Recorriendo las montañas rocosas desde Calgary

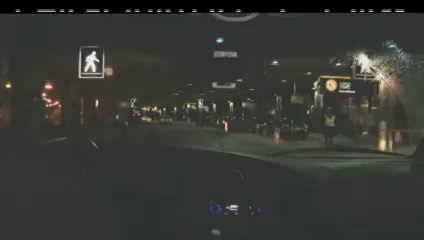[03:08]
uno de los más de 40 que tiene Canadá. Una intensa nevada nos acompaña todo el viaje hasta llegar a la ciudad.